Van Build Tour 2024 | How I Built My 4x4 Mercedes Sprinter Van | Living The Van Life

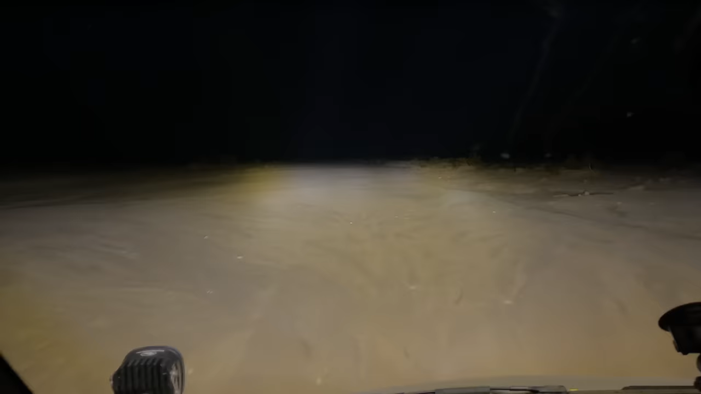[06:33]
when it comes to traveling off-road at night more than once these lights have gotten me through some